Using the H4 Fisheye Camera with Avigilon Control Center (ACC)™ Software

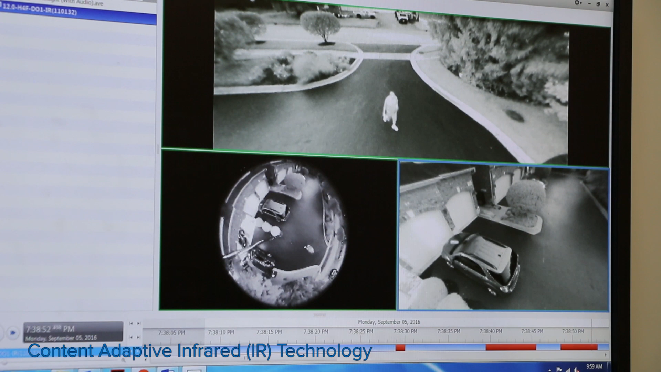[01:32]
The H4 fisheye also features content-adaptive IR technology that enhances this camera's image performance in dark environments. It provides effective brightness while maintaining the best-seeing illumination with IR range up to 10 meters. For more information on the H4 fisheye camera, visit www.invigilon.com.